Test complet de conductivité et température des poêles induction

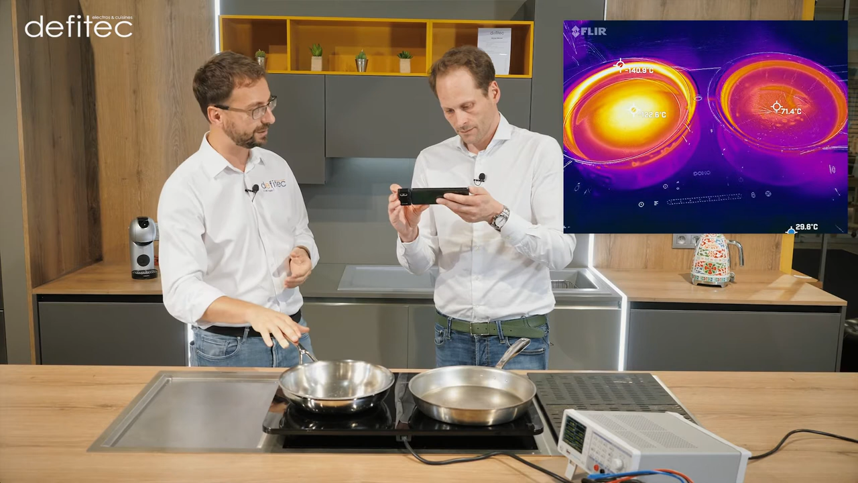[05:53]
Donc on serait presque en train de dire, à 1000 watts à gauche, on est à 120 degrés, 150 degrés à terme, parce que ça fait plus ou moins ici 4 minutes qu'est la montée en température. Il faudrait presque 2000 watts pour arriver à la même température à droite. Or, on est sur une poêle, de nouveau, je précise, d'excellente qualité. Tout à fait. En fait, ce que ça veut dire, c'est qu'on ne parle pas de 10 ou 20 watts d'écart, on parle de 1000 watts d'écart pour obtenir le même résultat. Multiplié par le nombre d'heures qu'on cuisine tous les jours, sur une année, ça fait un sacré nombre de kilowattheures d'écart. Au niveau de la répartition de la chaleur dans la casserole, qu'est-ce que tu observes, toi ? Les deux sont très homogènes.
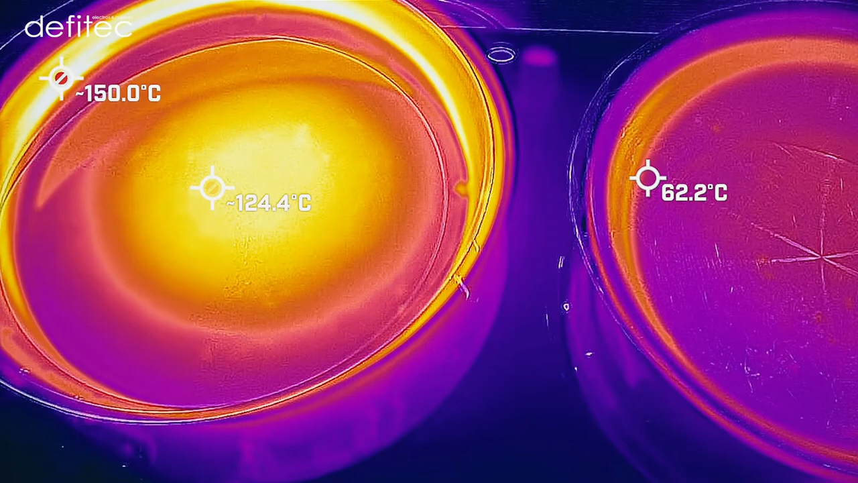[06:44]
Mais c'est normal, c'est parce que la surface d'échange d'énergie de la taque à induction est plus petite que la poêle. On n'aurait pas ce problème si on avait un diamètre de la poêle qui était équivalent à celle de la taque à induction.
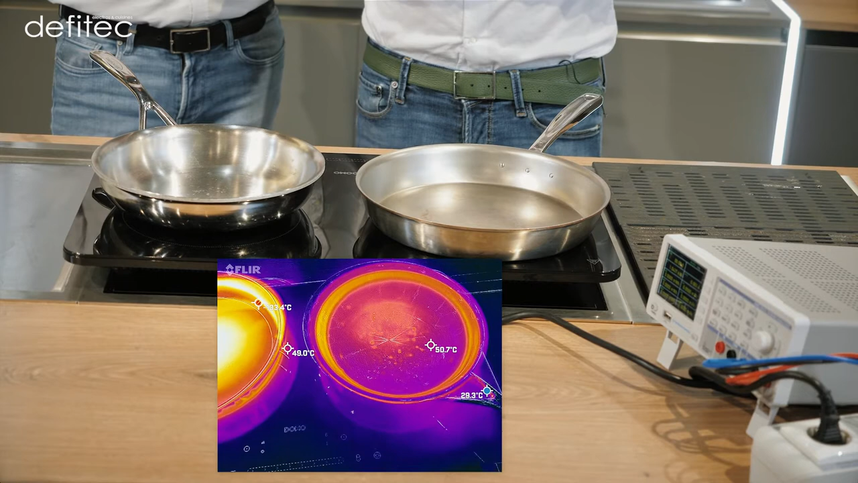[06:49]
Donc ça, c'est tout à fait logique.
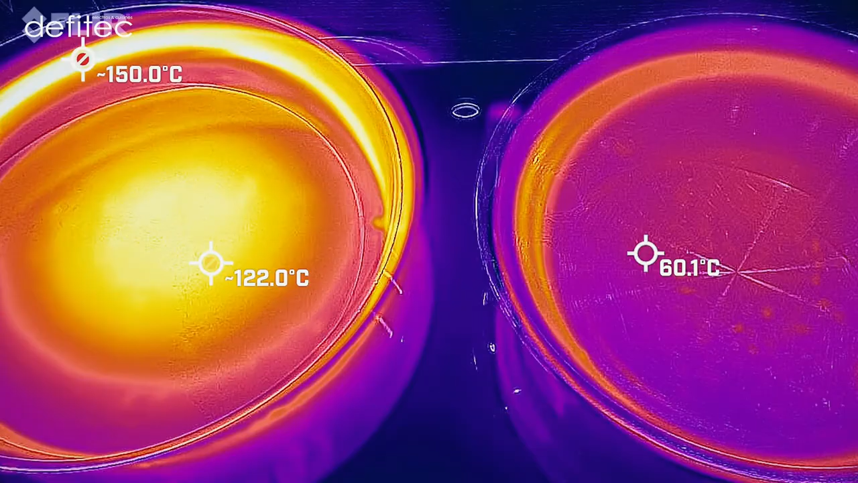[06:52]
Dans les deux cas, ils sont deux très bonnes poêles puisque c'est très homogène.
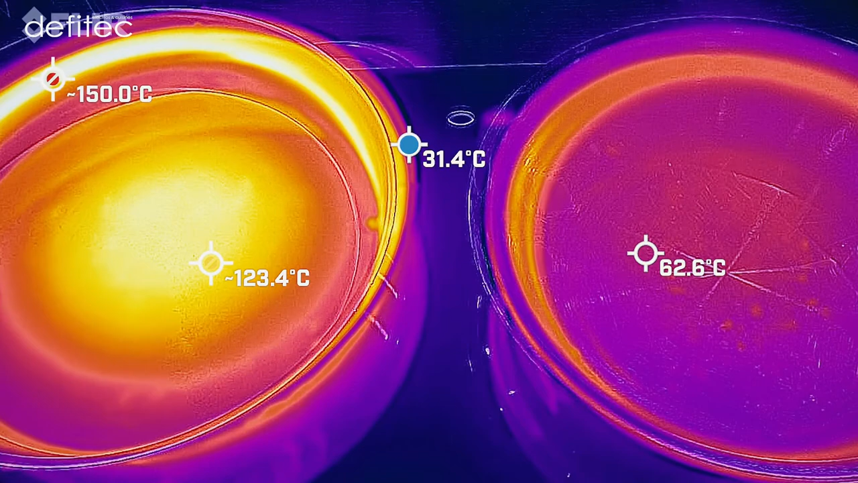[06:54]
Alors, deux petites choses pour être complètement précis au niveau du test. On va d'abord faire avec une poêle anti-adhésive.
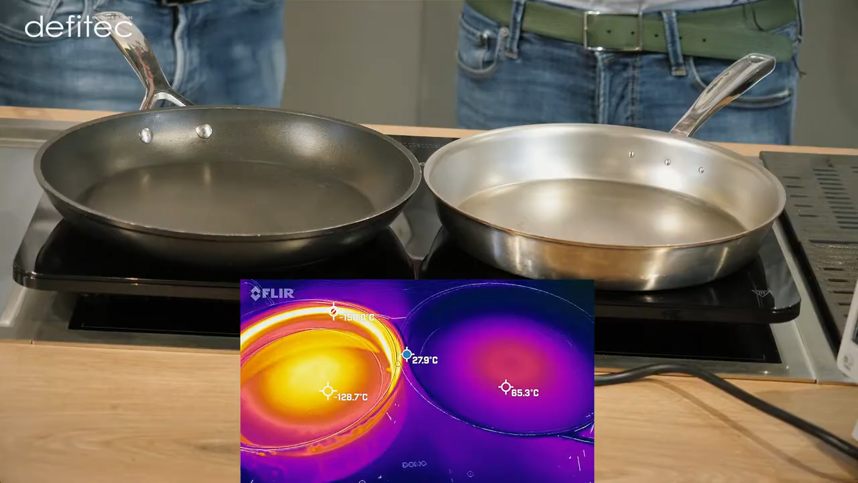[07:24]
Alors, on voit tout de suite que la répartition se fait sur cette poêle-ci, vraiment plein centre. Par contre, la montée en température est extrêmement rapide. Ça n'a rien à voir. Là, on est presque à la performance du cuivre au niveau de la montée en température dans l'aluminium ici. Par contre, ce qu'on peut constater, c'est... Je vais essayer de centrer. On a une différence du simple au double entre le bord et le centre. Voilà.